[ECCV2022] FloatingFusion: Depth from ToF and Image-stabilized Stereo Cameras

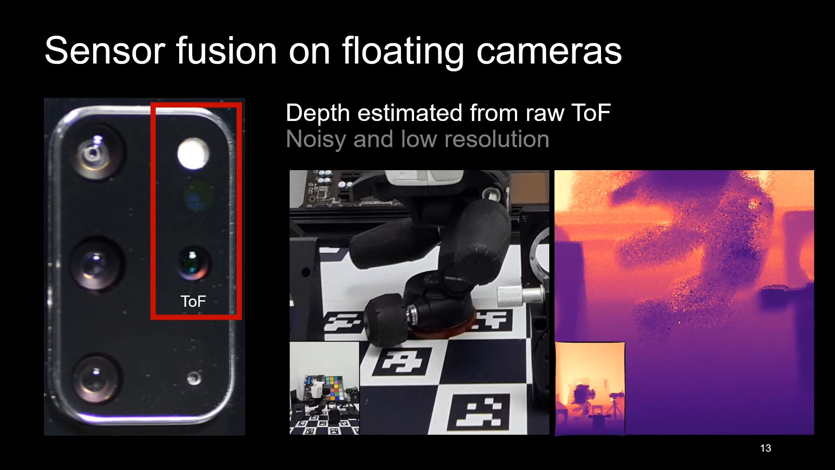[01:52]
Here again is the noisy low resolution depth from TUF. And here is the learning based stereo reconstruction.
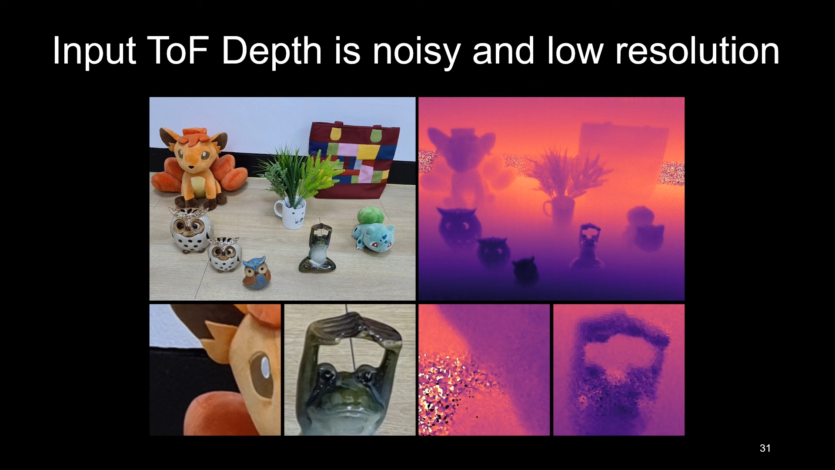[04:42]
Our approach takes an uncalibrated RGB image pair and TUF depth, and estimates a noise-free high-resolution depth map.